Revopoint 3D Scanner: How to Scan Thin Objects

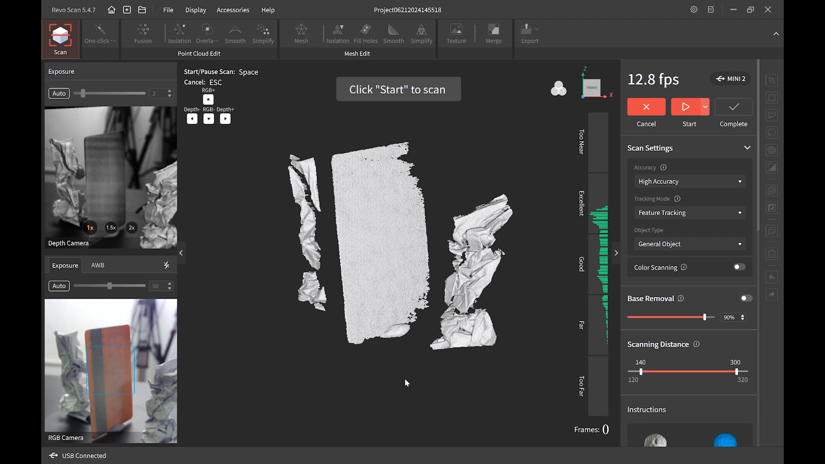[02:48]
Let's try to scan this again. Exposure, it's auto exposure, feature tracking.
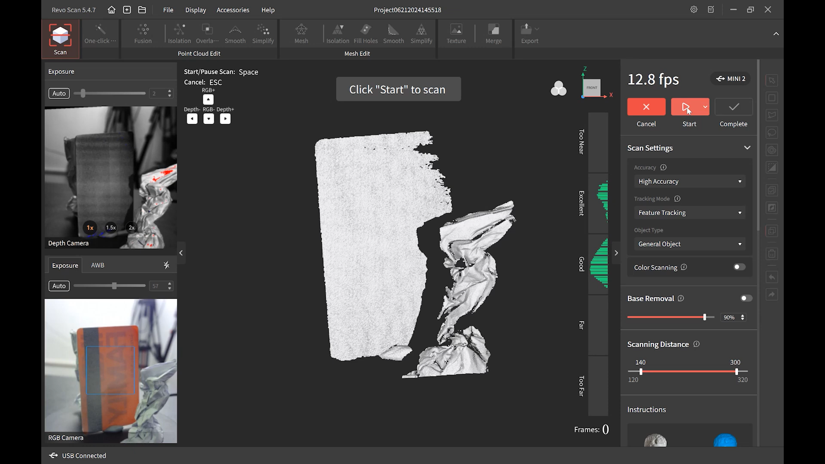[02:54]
And of course we are not doing a color scan here.
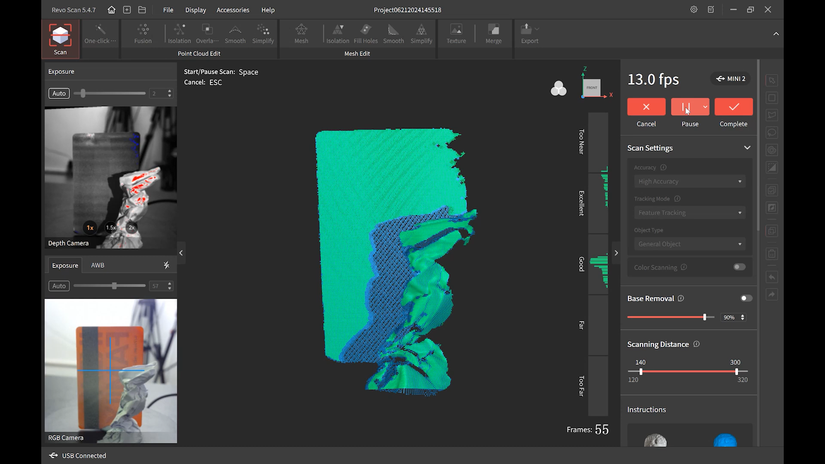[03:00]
Beautiful.
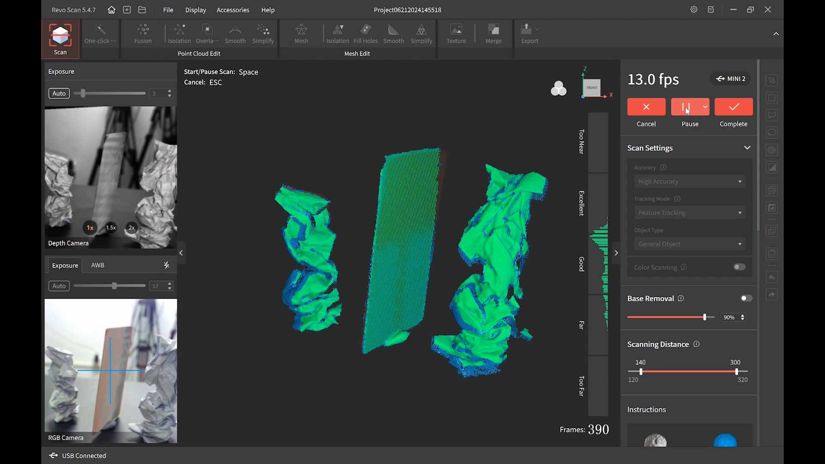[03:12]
So it did not, as it was making that twist, that turn, when the scanner hit the thin side, didn't lose tracking because of the two paper trunks we have next to it. So we'll just let it go a little further, then we'll edit it.
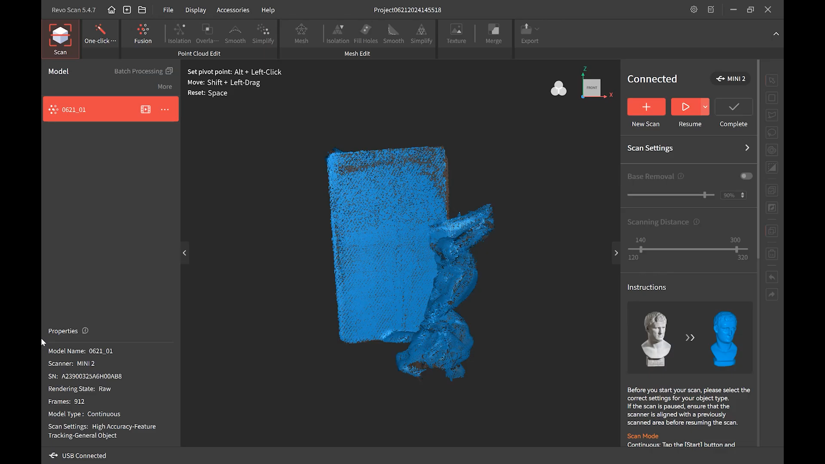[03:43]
We'll do one tip, one click editing on the first try around and see how it goes.
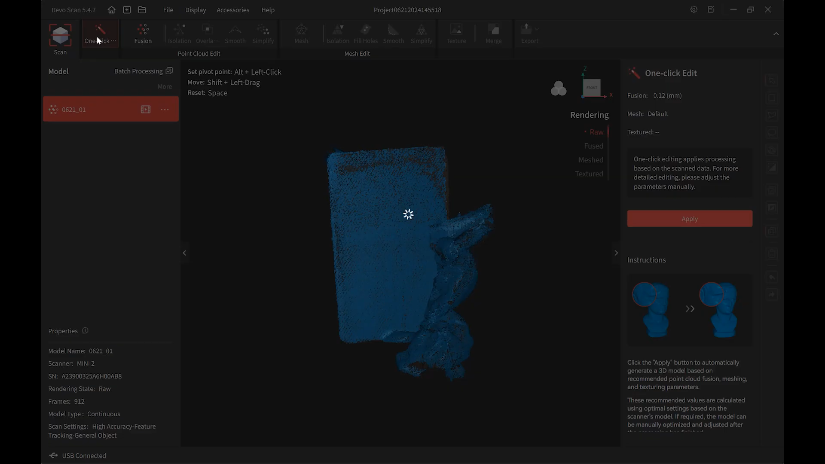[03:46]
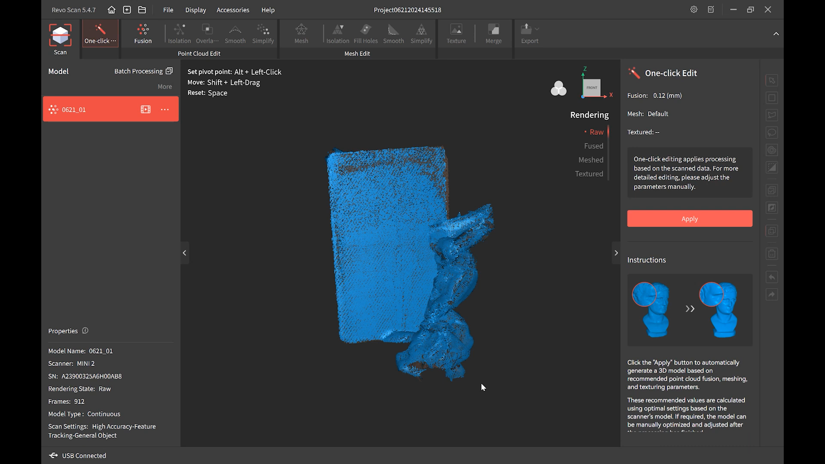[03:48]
We can always go back in the individual stages and manual edit.
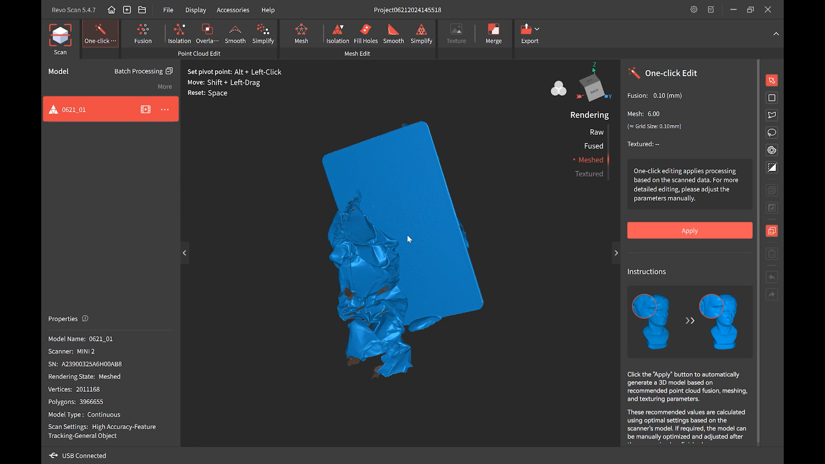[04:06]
Okay, so there we have it. Card came out well.